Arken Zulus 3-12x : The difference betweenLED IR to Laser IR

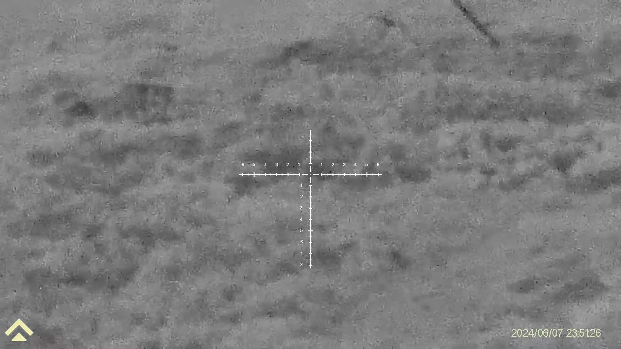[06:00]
And let's see what the difference is. Catch you in a bit. So as I said, I'm on looking on the 3-12 optic here.
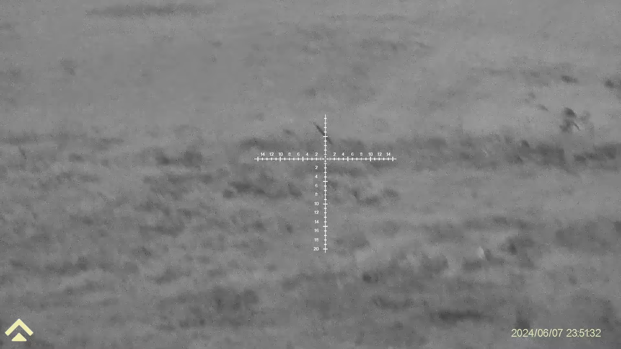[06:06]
Now, that's 7.5.
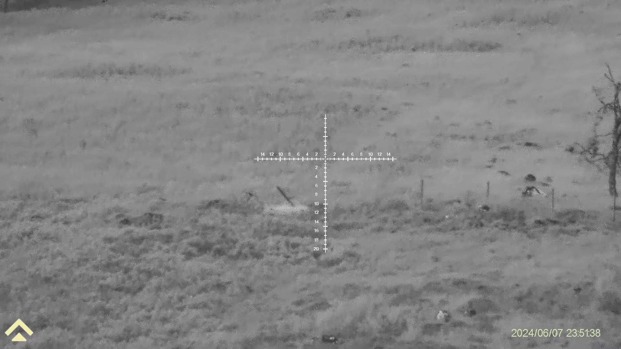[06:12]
Now that post there, we'll just range that. Should be around about 200 and something metres. Almost dead on 200 metres, so just over 200 yards. As some of you have seen before, I have a plate up there. I've shot many times.
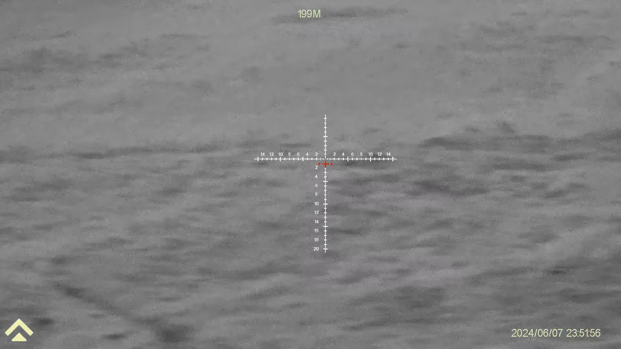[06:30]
If I can, can't really see it at the moment. Now, this is without any IR on. There's no IR on this. I've not turned it on at all.
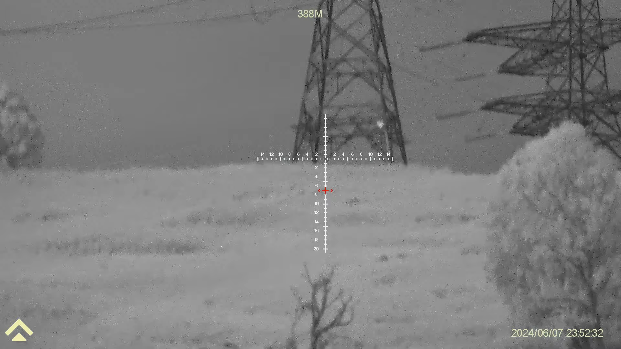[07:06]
so that's 388 metres to almost the top of the hill.
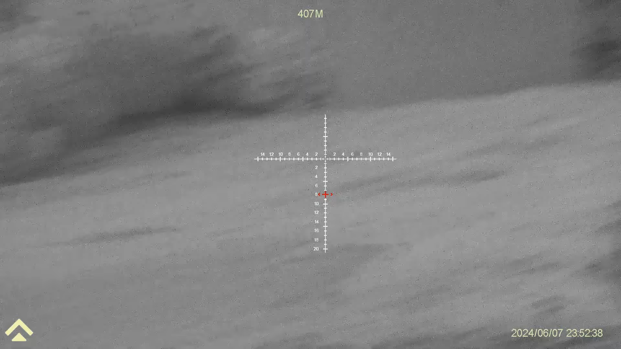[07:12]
You see the pylons and that, and if there was something wandering about up there, we'd probably see it.
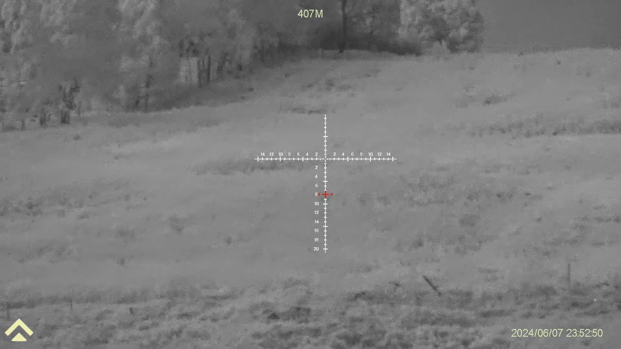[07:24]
Now, the rifle's not loaded, so I hope the fox is up here or whatever. Anyway, this is on the 17 HMR.
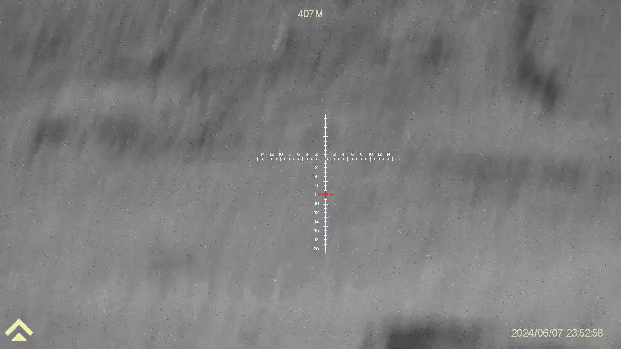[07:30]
Now, so, we'll take it back to what I know is quite close by.
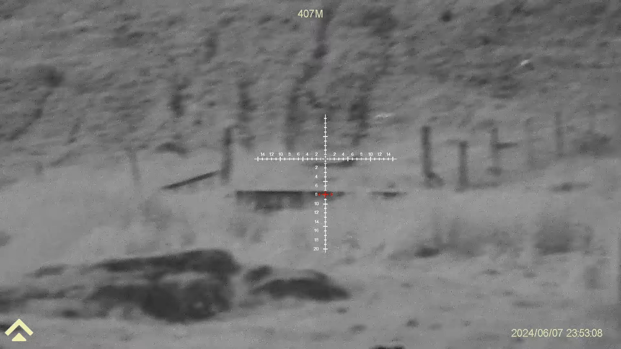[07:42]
So
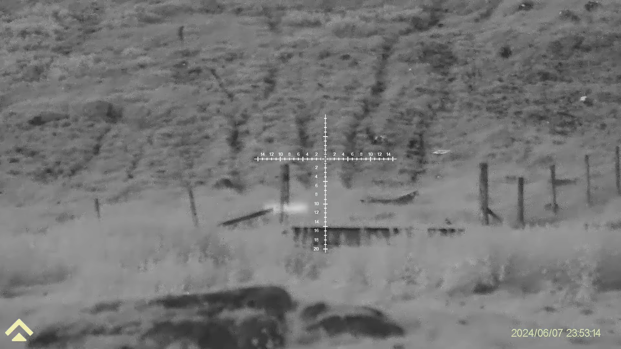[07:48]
let's do our fence post there. It's 103 metres.
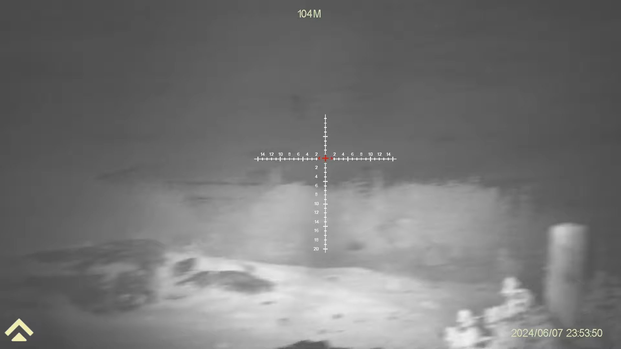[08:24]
Again, still at 100 metres, not ideal.
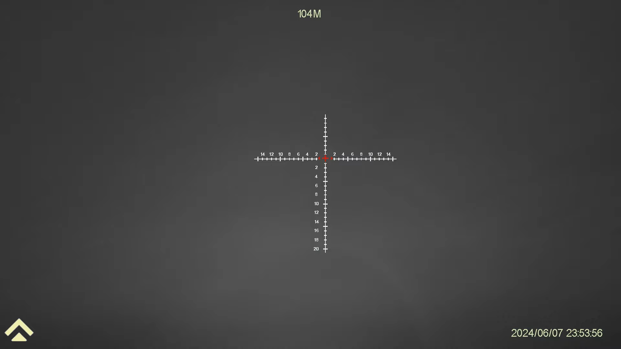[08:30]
It's not giving that clear. We cannot see anything at the top of the hill. Two.
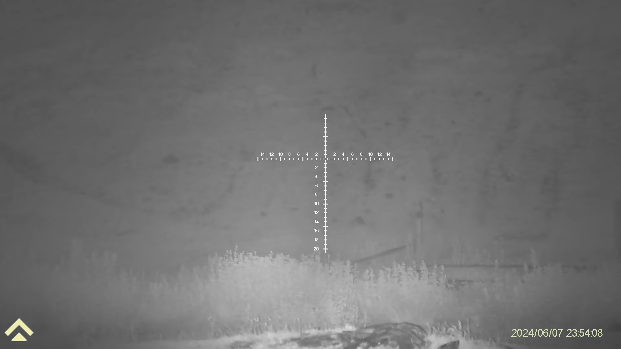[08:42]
We could probably just get past 100 metres, 130 metres. Let's see what that is.